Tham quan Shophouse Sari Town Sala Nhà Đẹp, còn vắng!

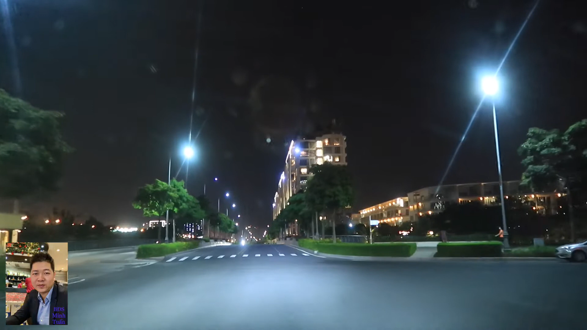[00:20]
diện tích của nó là từ 5,6 cho tới 5,9 tầng căn, tùy căn tùy diện tích nó khoảng 235 căn liền kề thì thiết kế là một hầm 4 tầng và một tầng áp máy, tối thiểu của nó là 122m và tối đa là 144m2,
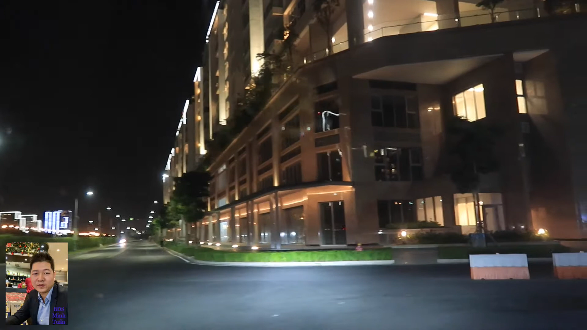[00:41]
tổng diện tích xây dựng là 560-720 thì giá hiện tại của nó là trên 30 tỷ các bạn ha, trung bình là 32-38 tỷ, đây, đó là khu này là khu Sari Town và có
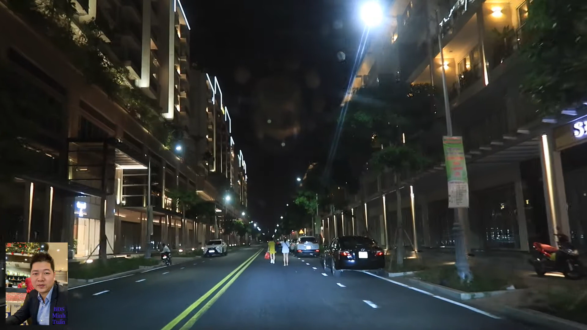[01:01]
cái khu trung cư của Sari Town nữa thì nó cũng nằm trong cái khu này nè các bạn, cao tầng là trung cư ha thì các bạn thấy cái diện tích của nó là từ 5,6 cho tới 6m tùy căn ha, rồi căn gốc thì nó mắc hơn, căn diện tích càng lớn thì càng mắc hơn hiện tại thì vẫn còn đang ít có người kinh doanh, nó khoảng là 10-20% diện tích thôi còn bao nhiêu là nhà có chủ sở hữu rồi,
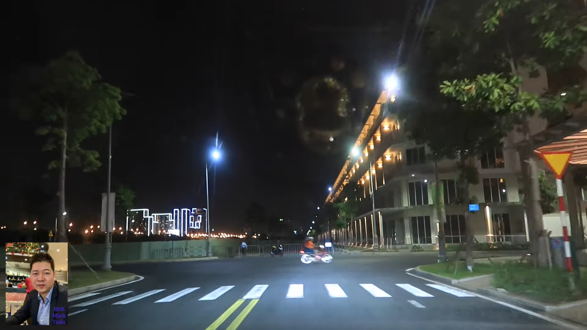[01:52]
đó thì nó có một cậm nó có cậm song song với lại cái chục Nguyễn Cơ Thạch đó các bạn thì nó từ SH-1 cho tới SH-8,
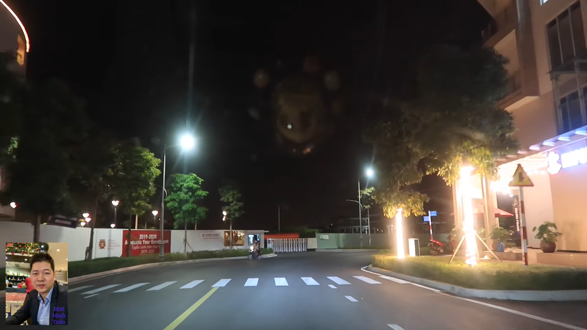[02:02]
SH-9, SH-10, Sari Town, SH-11 là nằm phía đối diện bờ sông ha,
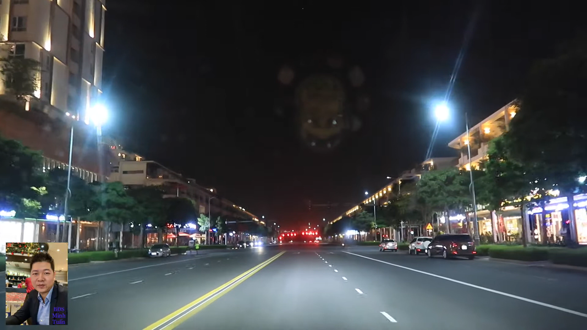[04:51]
nó vẫn còn nó không có đông đúc chỉ có quán cà phê Highland là đông thôi còn những cái khác thì nó vẫn không đông là ngày nào cũng như ngày nào hơn các bạn thì chắc là chủ yếu là để kinh doanh những cái ngành nghề như là nội thất đồ bên phải của mình đó mình thấy cái lượng người ở thì vẫn chưa đông thì cái giá nhà nãy xa đi sao là từ 32 tỷ
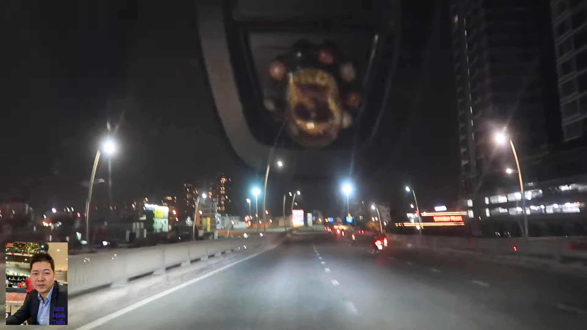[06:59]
đời khác thì mình băng qua đường Nguyễn Cơ Thạch mình đi về cầu thủ
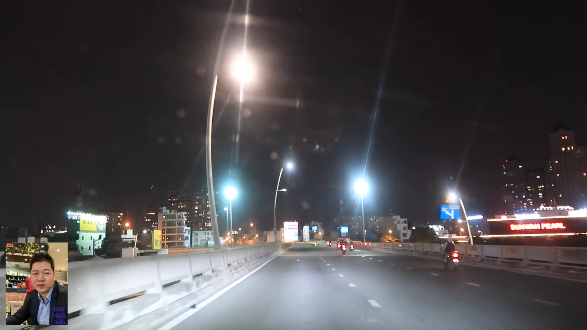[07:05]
thêm thì thay vì mình quẹo xuống hồi nãy là quẹo chú mình có video clip làm từ Sala qua bên Vinhome rồi thì hôm nay mình sẽ đi từ Sala về trung tâm 1-1 trong Đức Thắng thì nếu mà đi mà giờ mà không
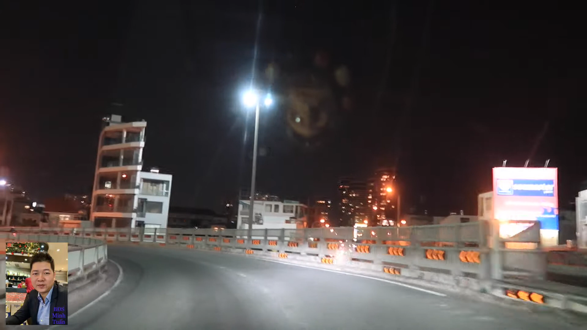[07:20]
có xe nhiều đi buổi tối sau sau 7 giờ mấy thì chắc chắc mình nghỉ đi chừng 10 phút ạ phía trước mình ở bên trên đó là Vinhome Ba Son các bạn thấy không
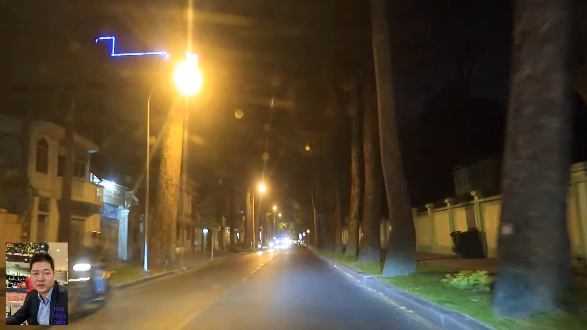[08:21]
hàng mà ăn Sài Gòn là đi vô Thanh Đa không à thì đường nào Nguyễn Bỉnh Kim đoạn có trường Trần Bút Toảng nè đường này nó vẫn còn cái nét cổ của Sài Gòn á này ngay sở thú rồi thì mình đi từ cầu thủ thêm hướng từ quận 2 về quận 1 thì mình đi vô quẹo vô đây là mình đi được luôn không thân quẹo tôi lúc thắng em đi vô đây đã khỏi đời cái xe đằng xanh đằng đỏ Ocean Palace
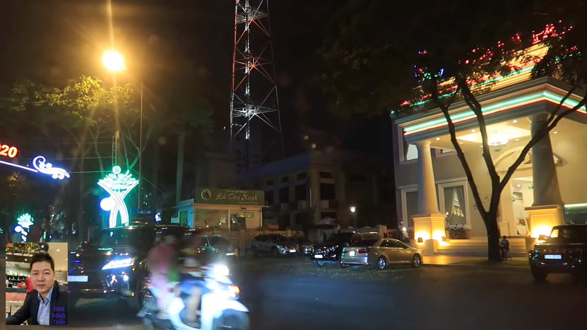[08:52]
nhàn tàu rồi tới đường Lê Dũng rồi các bạn thì mình
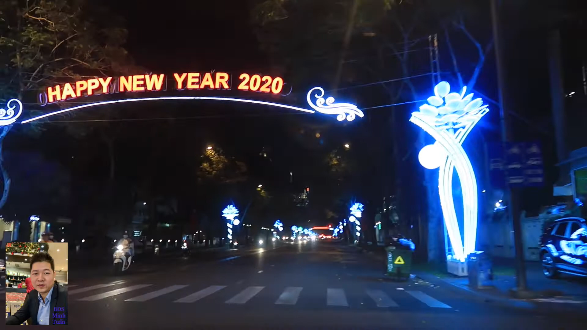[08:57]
đi mình chạy á Nếu mà trong thời điểm hồi nãy nó vắng xe thì
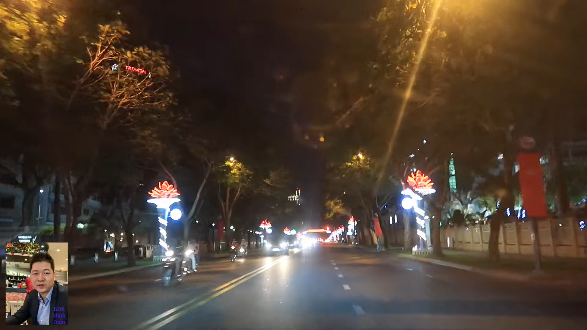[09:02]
chắc cũng khoảng 10 phút thôi 10 phút 8 9 phút gì đó tới đường Lê Dũng tới đường Lê Dũng ngay trung tâm của Sài Gòn rồi đó thì khu Saritown đó các bạn thấy giá 38 tỷ 32
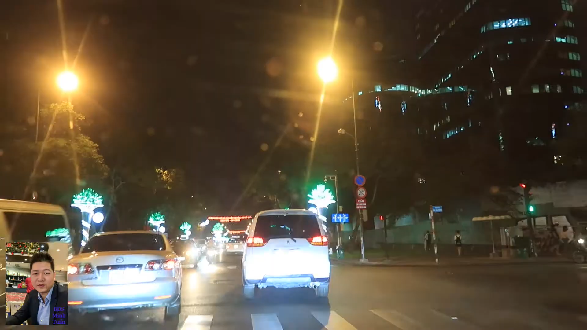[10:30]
trung vô khu sala trước rồi mới ra qua những cái khu dân cư hiện hữu và những cái quán ăn là những quán ăn ở đường sông Hành Trần Não Vinh Home rồi mấy cái chung cư hay các bạn ha thì bây giờ là tới Vincom rồi thì mình đi chính xác khoảng là 12 phút
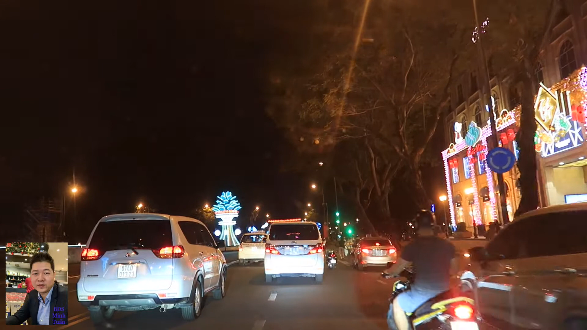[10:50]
rồi các bạn thì mình đếm cái giờ đi trên xe nó khoảng 12 phút từ khu Sari Town sala về trung tâm Sài Gòn
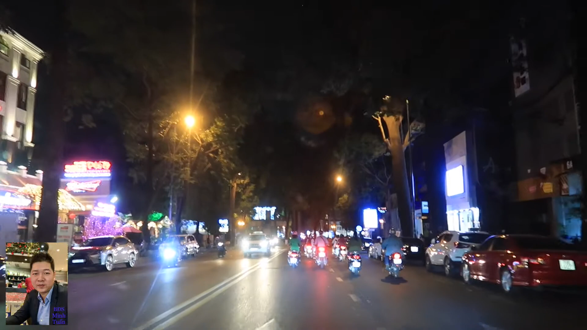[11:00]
ha nó khoảng 12 phút và tới khoảng 14 15 phút tới hồ con ruột thì những